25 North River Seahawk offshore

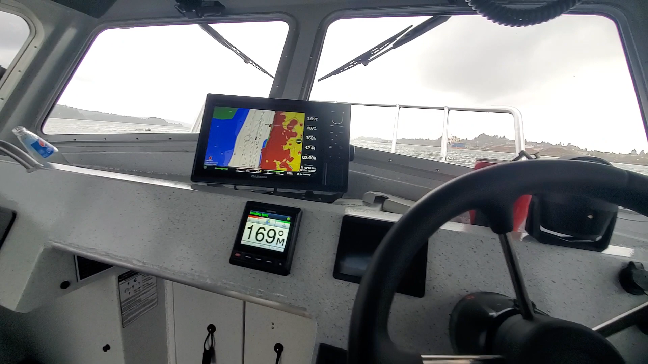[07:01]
there you go got this set i mean spot on the best autopilot and this little kicker's holding
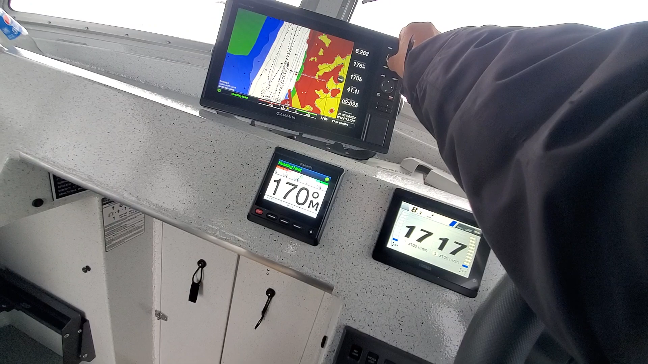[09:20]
i got your radar overlay on top of that and then if i speed it up of course try to keep your ais that means you got that ship
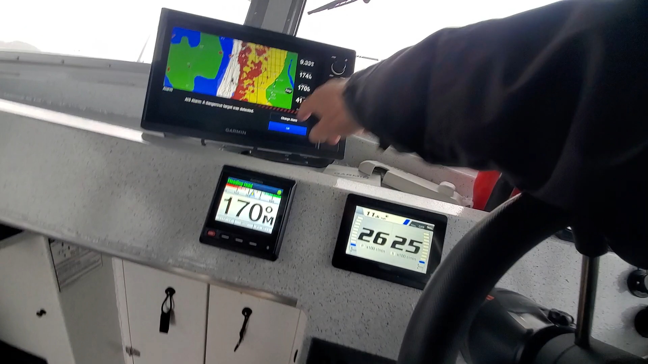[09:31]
ahead of you right here just push this and it bypasses it or you can shut that off you want
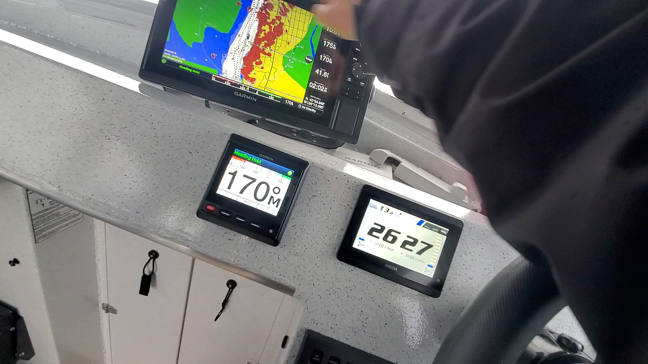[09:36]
to zoom in on that just take the these garments are awesome
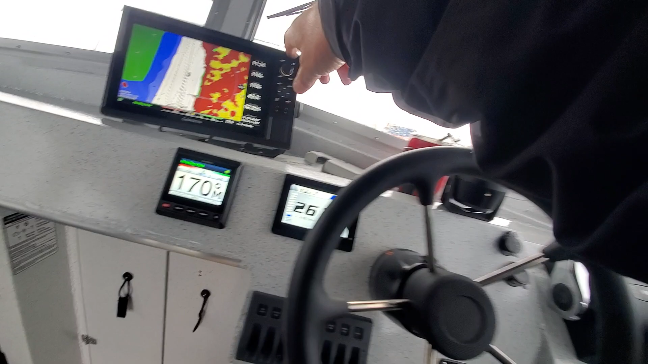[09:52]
176 so that's pretty good going against this so i will take that
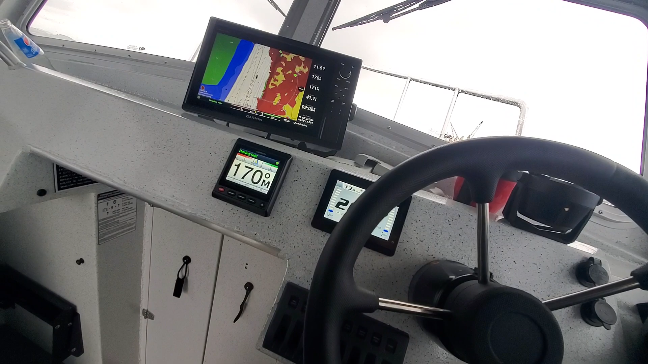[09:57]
i had it within two degrees it depends on the current too and the wind